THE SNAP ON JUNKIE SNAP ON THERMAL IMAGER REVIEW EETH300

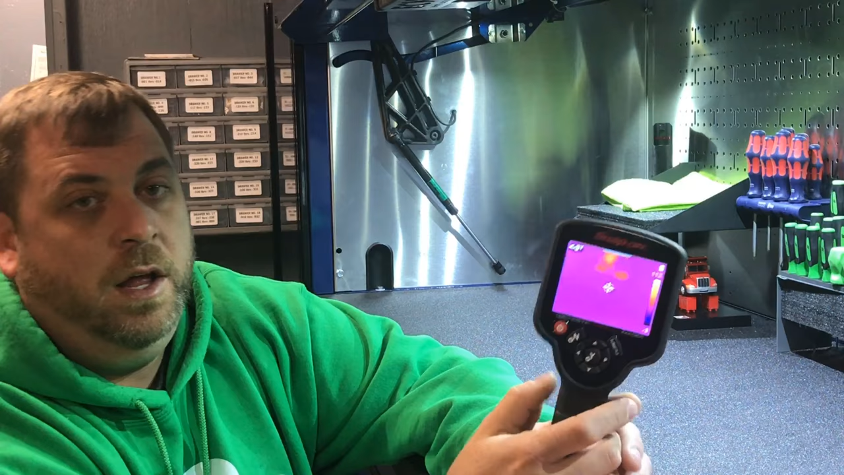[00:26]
and got it all warmed up and stuff like that you know if you can see
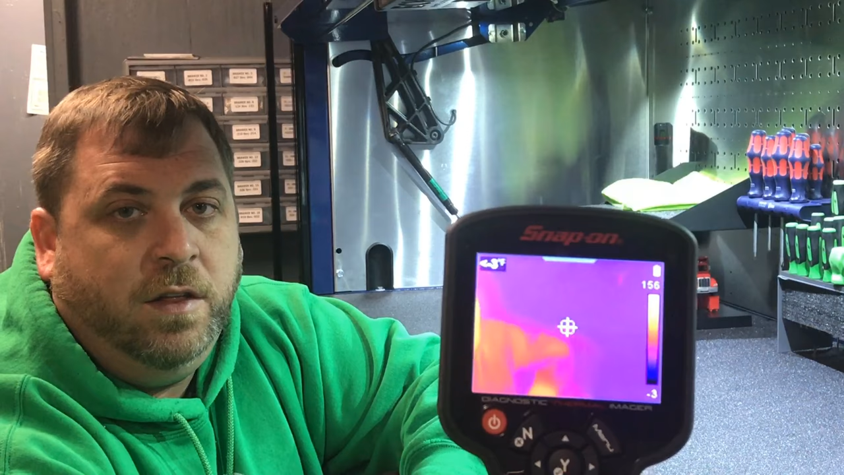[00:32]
that right there so what it comes with is this quick little book for the
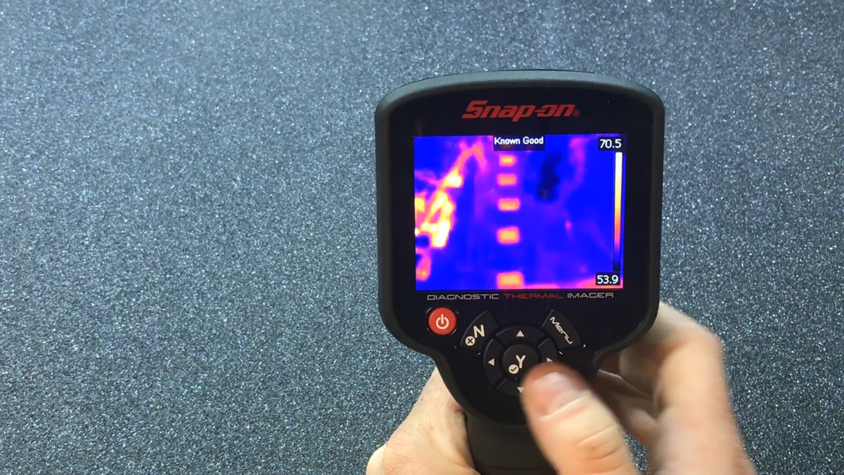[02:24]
they're all evenly temperatured and all that stuff now if we want to look at a known bad you can see here that it's a it's not hot right because electricity and running and you know sparking stuff creates heat so okay so then we're looking at ours and we go okay ours kind of looks like that I mean I'm sure it's not going to be uh perfect every time so then how you get out of
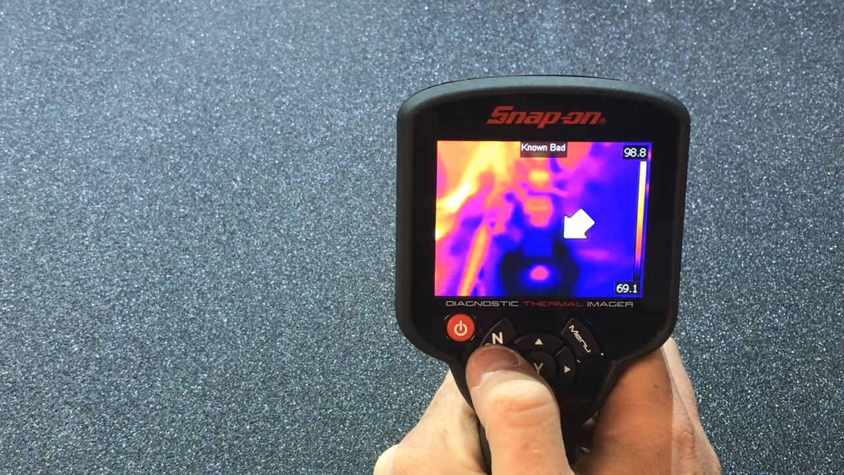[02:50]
the menu is you just hit this no or exit button and then it comes back and
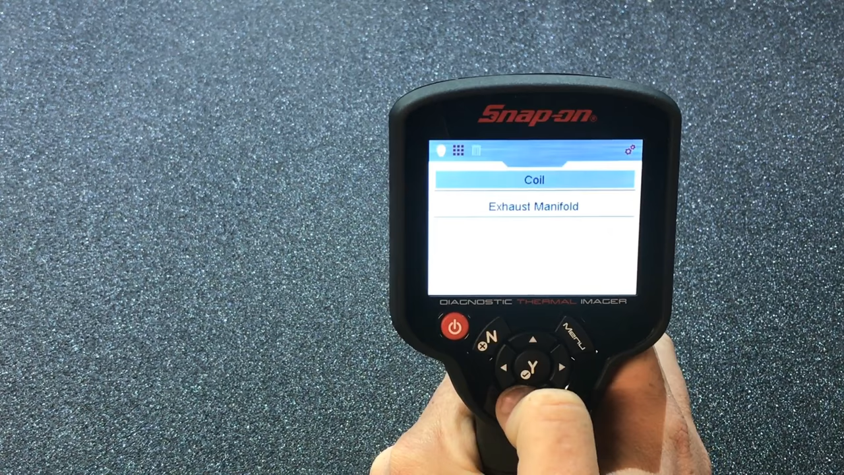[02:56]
then you can look at it the exhaust manifold now the exhaust manifold is what I would like to look at so like you know that this is a known good one they're all evenly temperatureed 356 degrees that's a good idle temperature um you know what I'm saying that's what most cars
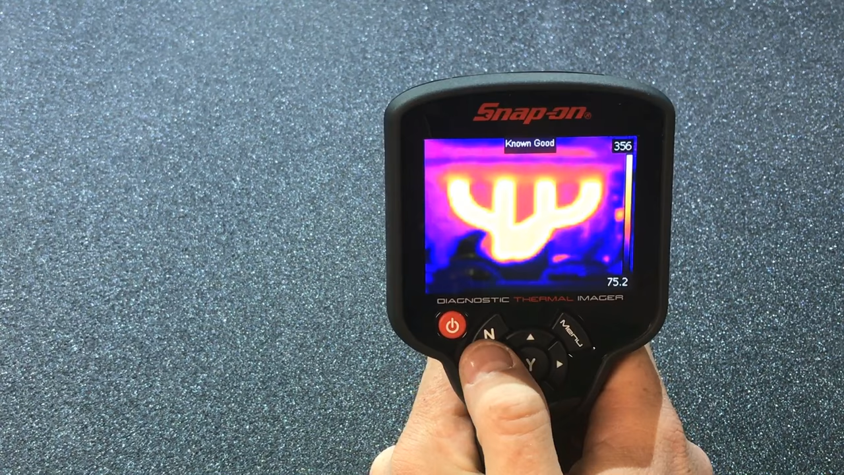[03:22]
probably idle at anywhere between you know about 250 to 300 I know the top fuel cars that I worked on uh the idle temperature was about 450 degrees so then you go down here and you can see a known bad where you can definitely tell that the
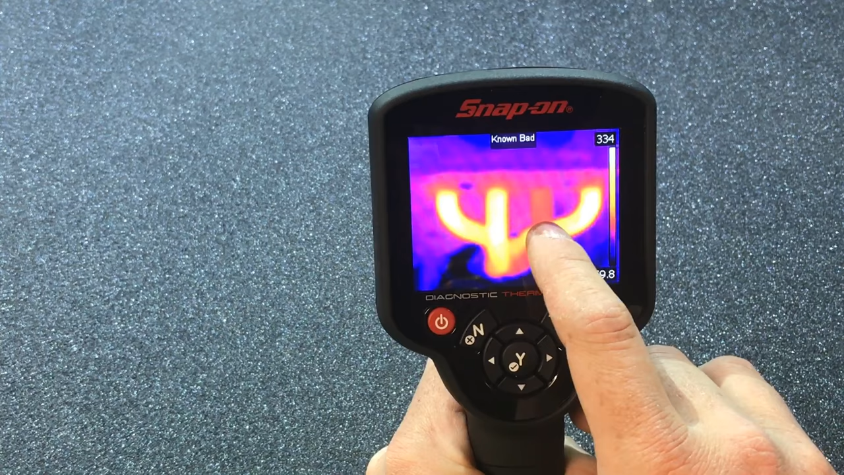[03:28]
number two cylinder here is kind of jacked up it doesn't look very right so then you can go back
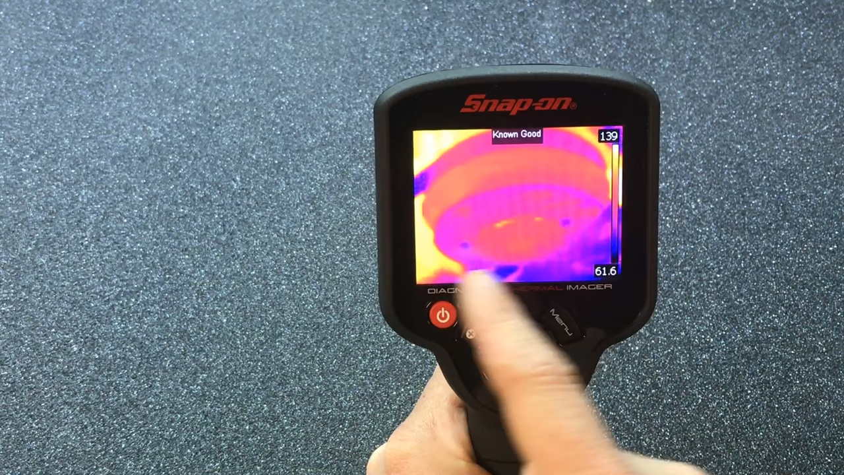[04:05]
know it's a nice even heat if you could kind of tell and then the known bad
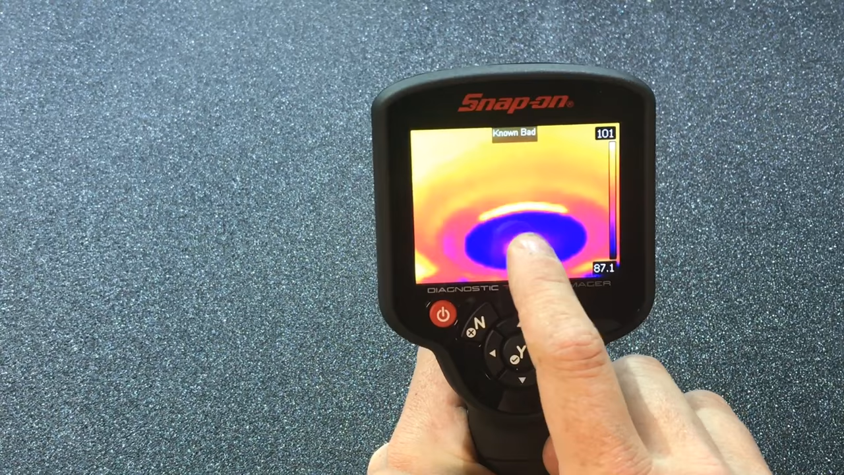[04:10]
one where it's kind of hot where it's been rubbing and stuff like that and then it's cold out here that's no braino so you know it's got a whole bunch of these different stuff
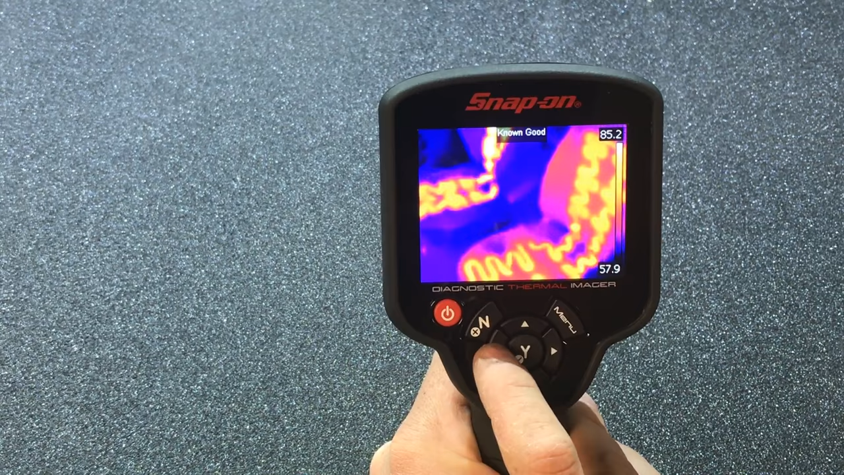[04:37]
and stuff like that and then we can scroll down to the known bad where it's
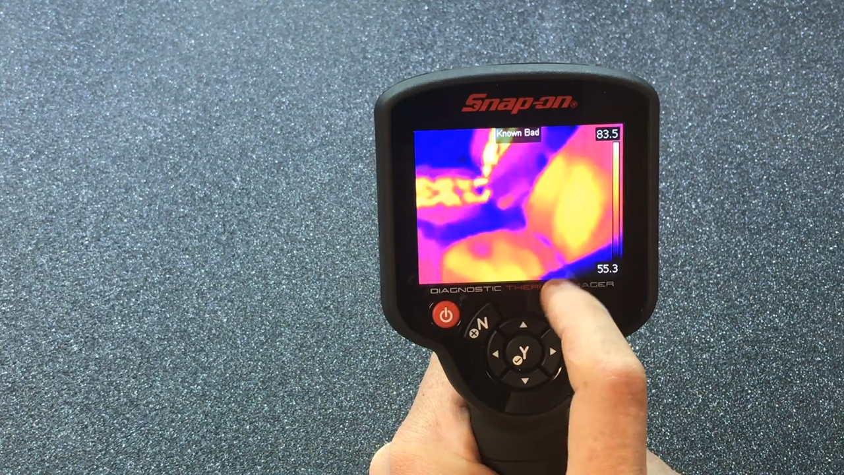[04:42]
not very much you don't see anything then you know you got a heated seat problem but i
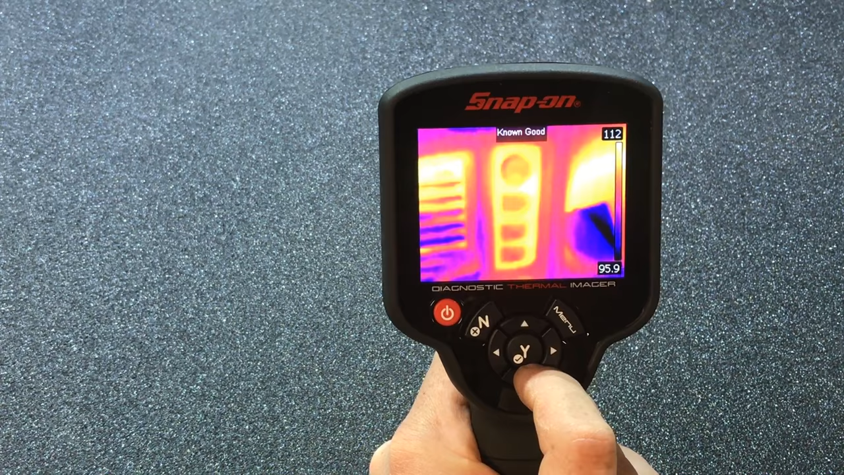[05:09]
a known good one and then this is a known bad where it's kind of shortened out and getting hot
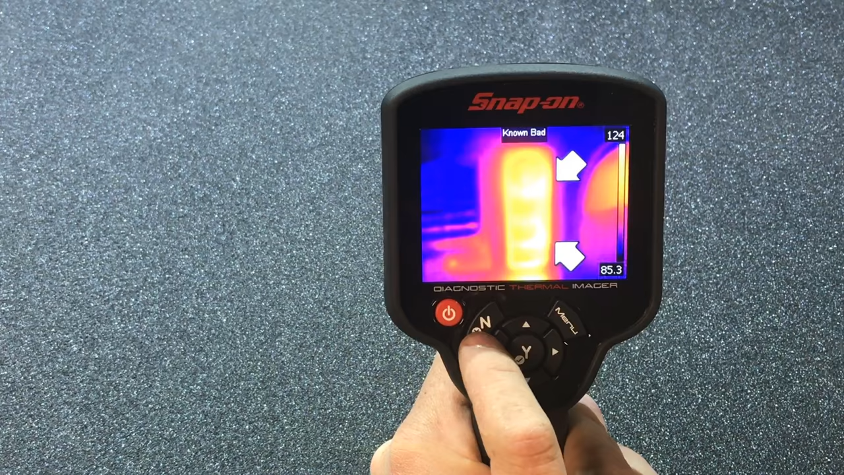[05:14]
and all that stuff which is pretty cool you know what you can do window seals
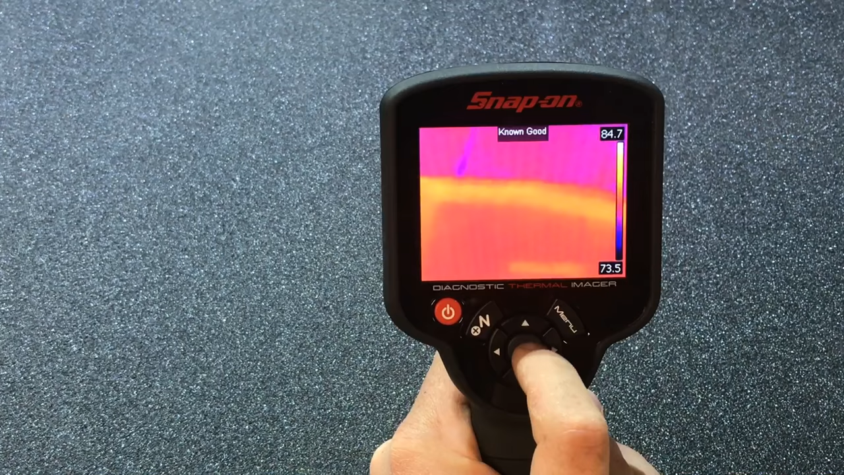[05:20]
holy shit you must turn on the heat in the car and then that's fucking cool